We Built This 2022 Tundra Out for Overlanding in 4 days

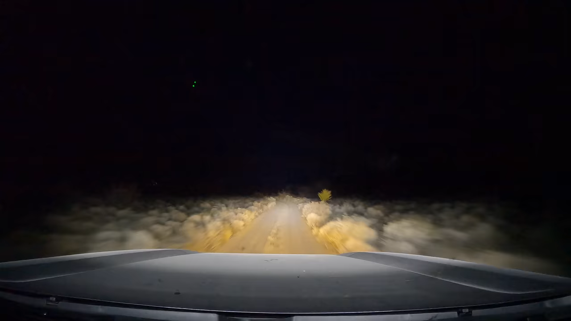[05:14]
Right now the way I have it angled it just barely touches the end of the hood and it certainly doesn't give you any glare but I may angle it a little bit further out still because the spotlight is kind of about two car lengths ahead of me.
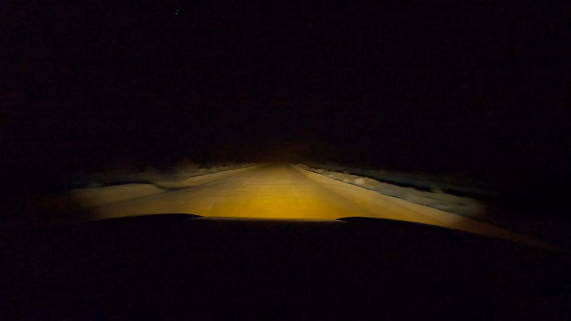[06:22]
If you have a bright white light it tends to reflect back a lot on the snow where the amber doesn't reflect as harshly. Ideally what you have is a white light bar up high and then amber lights down low.